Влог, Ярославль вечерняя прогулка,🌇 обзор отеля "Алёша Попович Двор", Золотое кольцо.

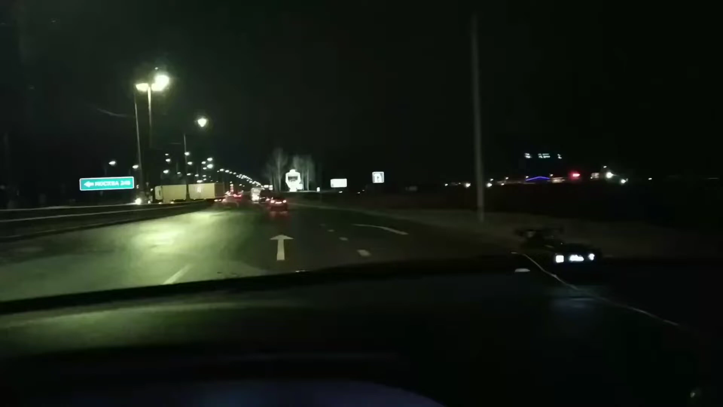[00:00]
Так, друзья, мы въехали в Ярославль. Мне кажется, это герб Ярославля. Правда, тут темно, и его, может быть, плохо видно. Но стопудовый это герб Ярославля. Точно, я же говорю. Ярославль даже написано.